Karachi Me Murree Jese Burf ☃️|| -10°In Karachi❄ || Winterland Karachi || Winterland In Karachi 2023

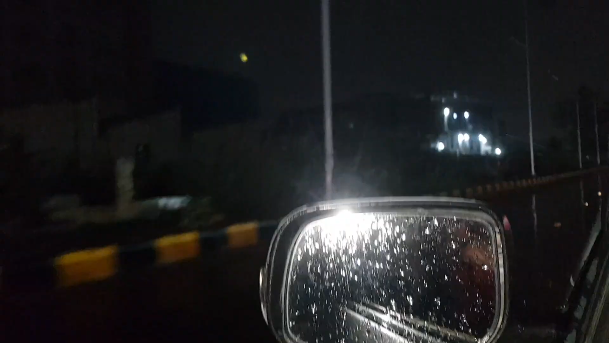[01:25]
तो ये बाहर से देख लो, ये देखो तूफान आ रहा है बाहर, बिजली भी कड़क रही है। चलो अभी देखते हैं विंटरलैंड पहुँचते हैं।